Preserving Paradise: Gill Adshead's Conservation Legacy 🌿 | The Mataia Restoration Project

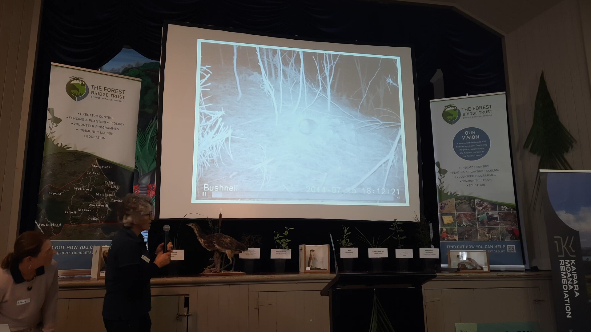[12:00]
Okay. So here he is coming out of his nest. They nest underground. And there he's covering, he's covering the, the hole, mostly to disguise it.
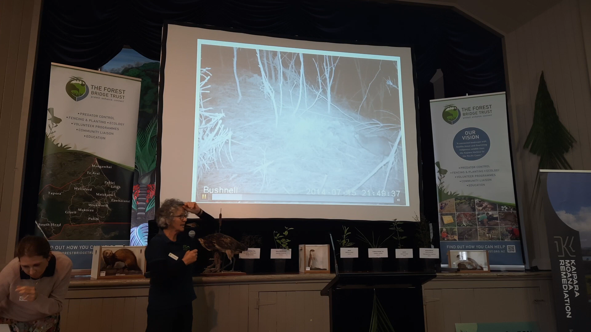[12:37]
They're out for about, maybe about three, three, three and a half hours when they're nesting. You can see the transmitter on his leg on the left. You can also unfortunately see he's got a band on the right leg and I always say that actually the females are always right, but unfortunately not in this case. The males are right. So the band is on the right leg. And this is, what this guy does, he spends,
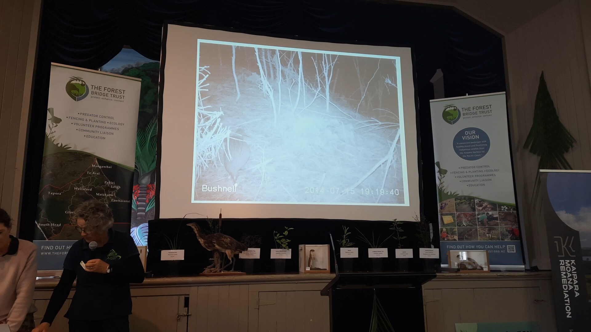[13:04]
during the breeding season, he can lose up to 500 grams. He's normally about two kilos, but then he's about, at 1.5 here. This is, well, we've gone a bit fast. We won't do this one.
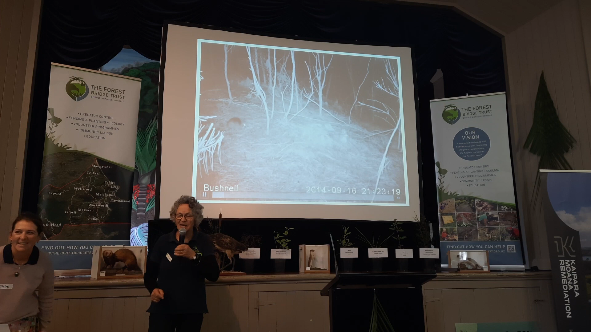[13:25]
We'll leave, we'll stop this one for now. The last one was his wife, Taryn, well, I shouldn't say that. His mate, his mate Taranaki. Taranaki, you could tell it was her because she had a white, a white band on her, on her leg. She's, she's just coming, presumably to check up on him.
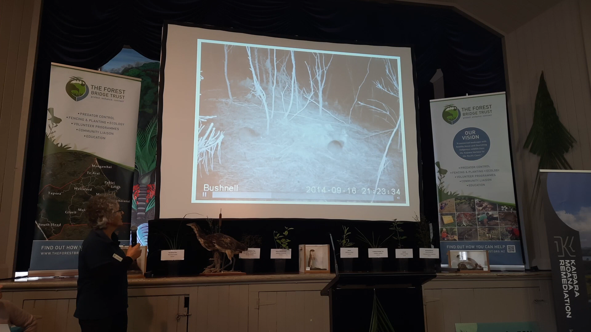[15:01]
This was the first video footage we had of our Kiwi, and we were just so delighted when we got home and, and saw this. It was fantastic. But once again, do check the date. It's the 16th of September, 2014.